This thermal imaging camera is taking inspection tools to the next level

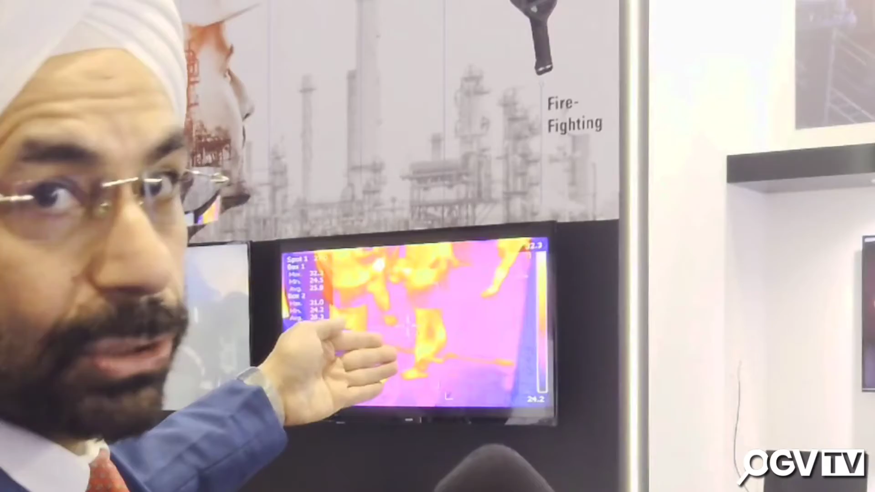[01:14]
means cold so if just to give you a quick demo if I put my hand on the wall here
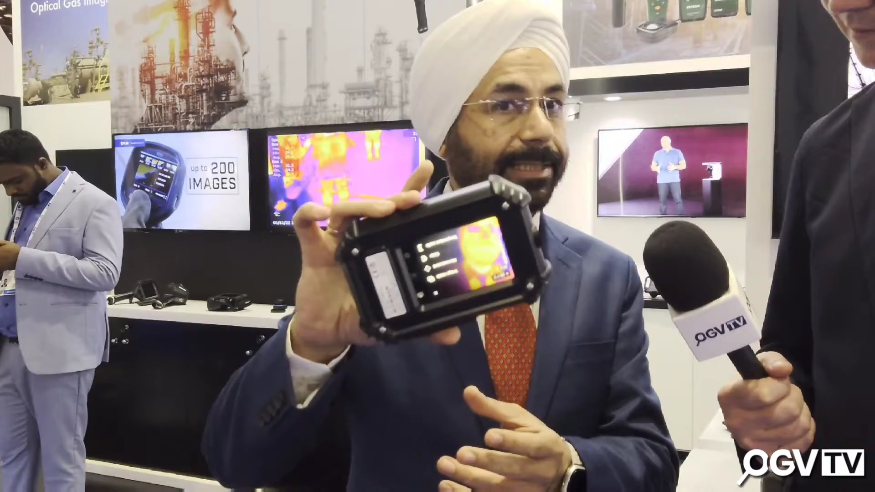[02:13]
product is this is ethics so that is being launched over here and that is very useful for the oil and gas industry